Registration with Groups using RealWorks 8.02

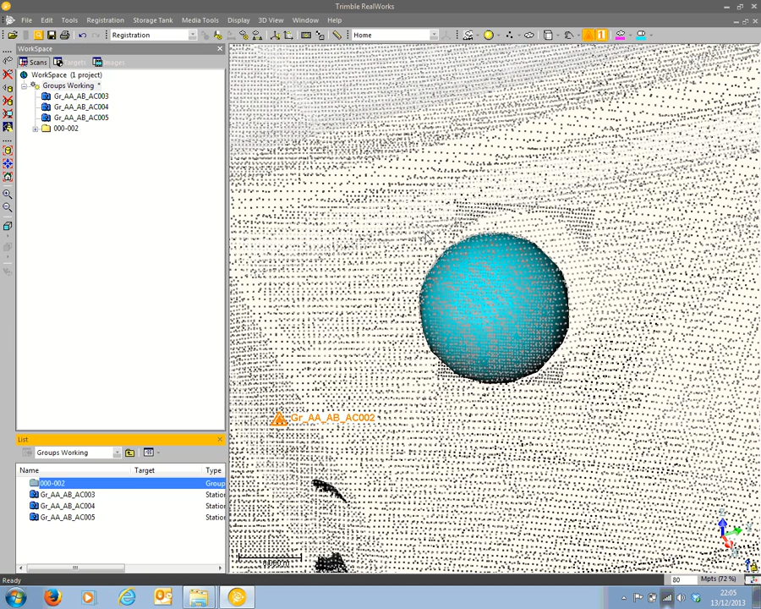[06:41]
So there are three scans in this registered group and three currently unregistered scans. And if we look at the data in the 3D view
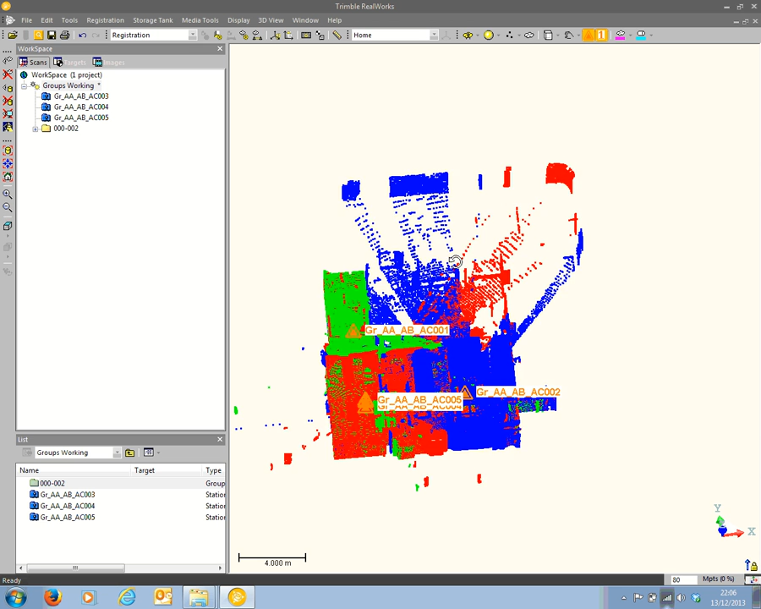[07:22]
But there are other scans which aren't fitting together with the others. And they're sort of all lying one on top of the other over here. So I'm going to perform another registration. This time using the currently unregistered scans.
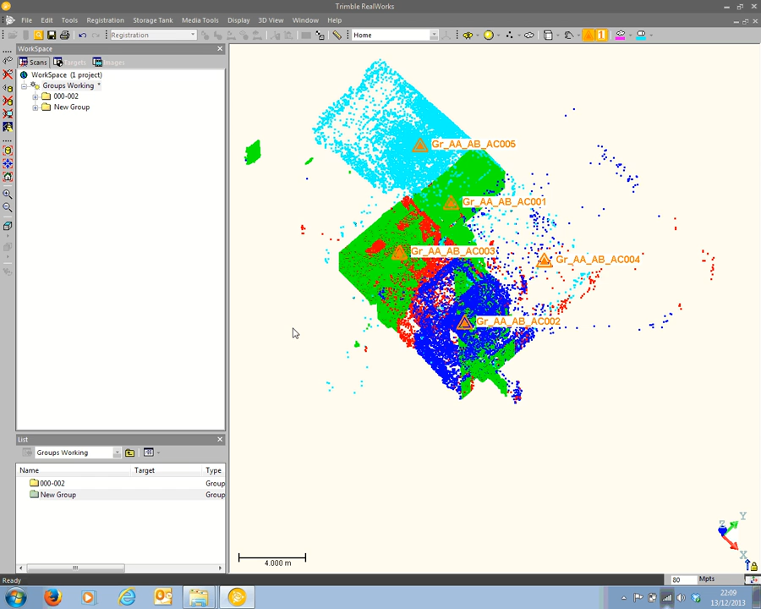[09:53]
So now I have a second group of scans, which I'm going to rename 003 to 005.
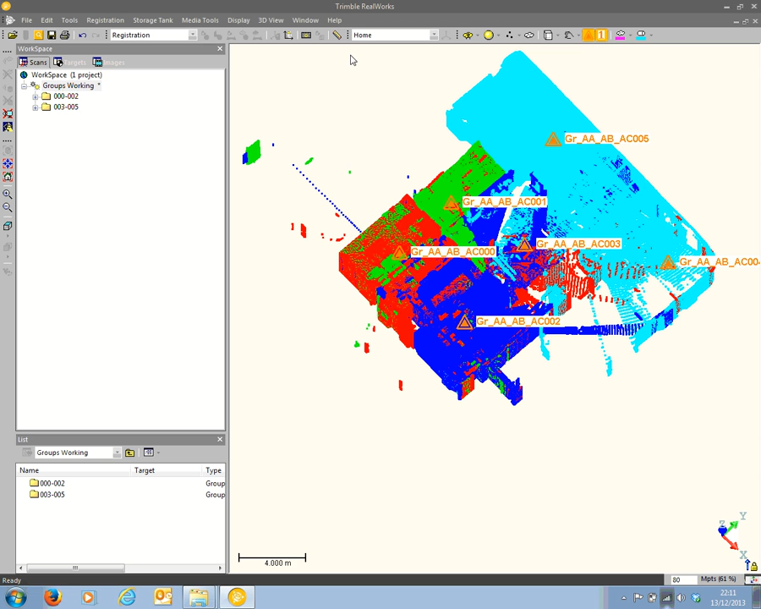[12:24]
And display, perhaps using a grayscale.
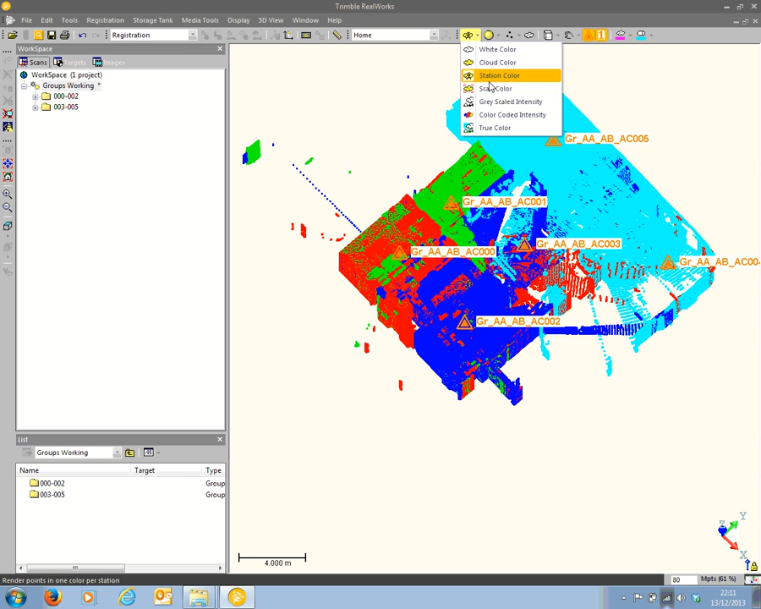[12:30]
You can see that a bit more clearly. Let's choose a top view.
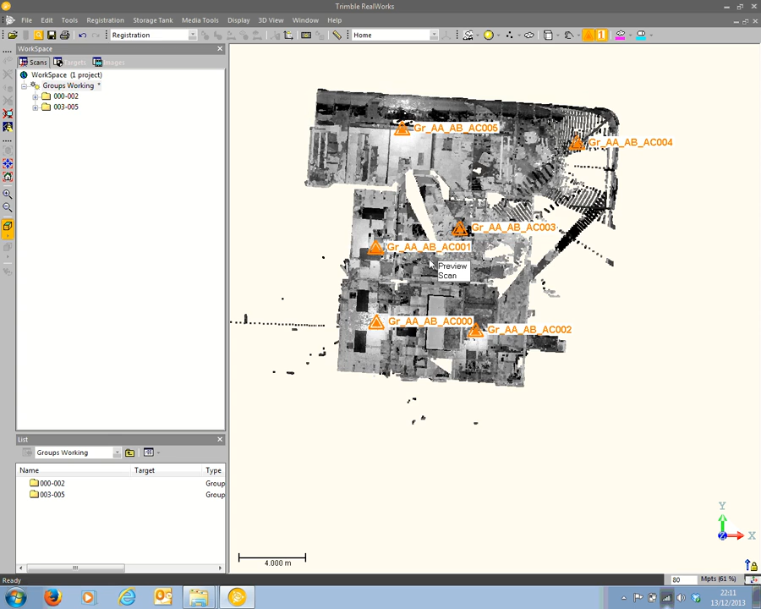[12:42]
So there we are. The six scans have been registered together.
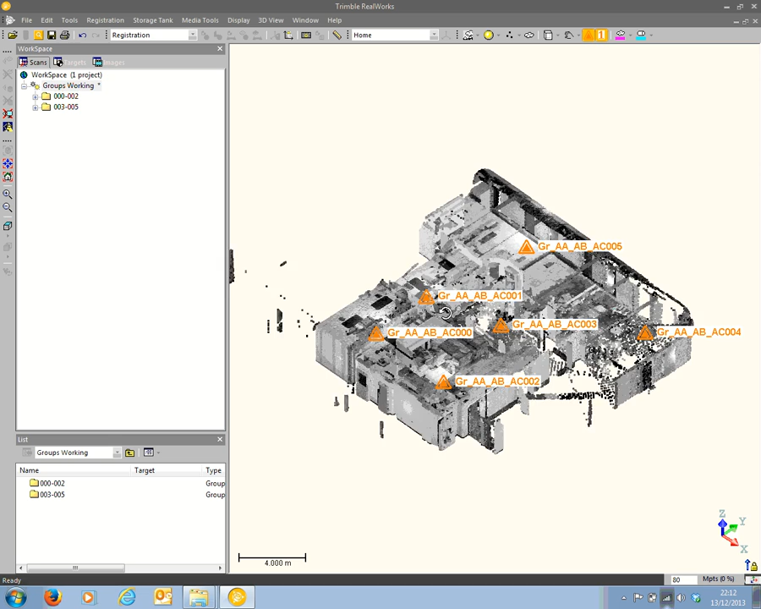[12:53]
The first three scans were registered within one group. The second three scans were registered in the second group.
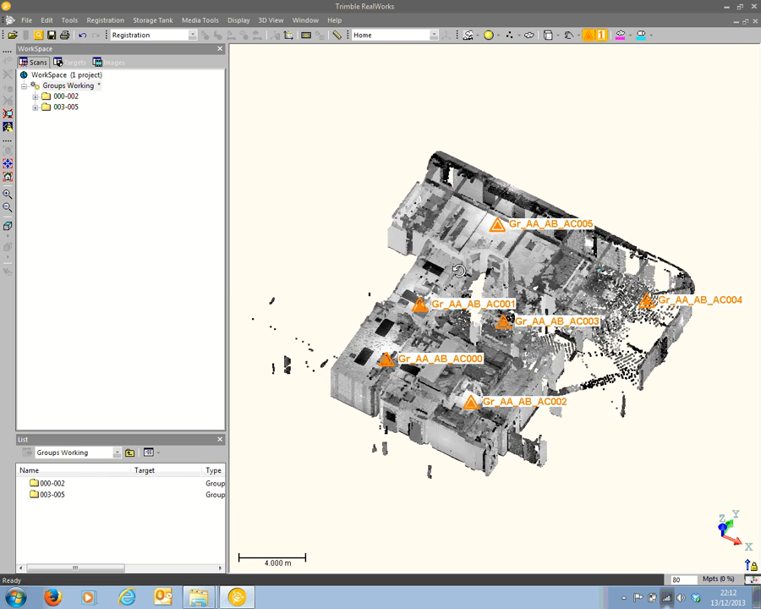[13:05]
And then the final step was to register the two groups of scans together. And that could only be done because there were three targets, at least three targets, common to both groups.